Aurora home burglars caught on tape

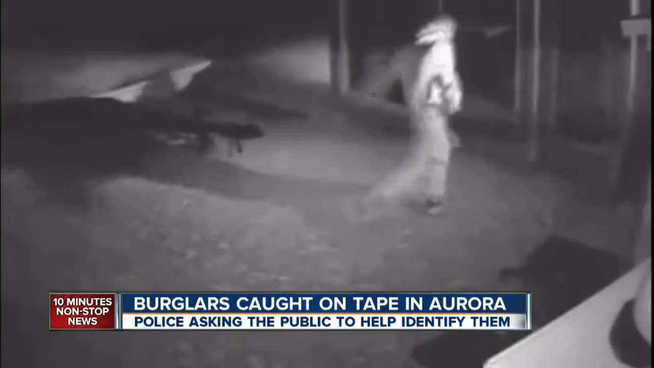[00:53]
Watch now as the suspect uses all his force to take down the door, and he finally gets in. This is the very same camera aimed at the door the crook kicked in the night of December 6th. The crook had no idea that Kuhn has 16 cameras wrapped all around his house.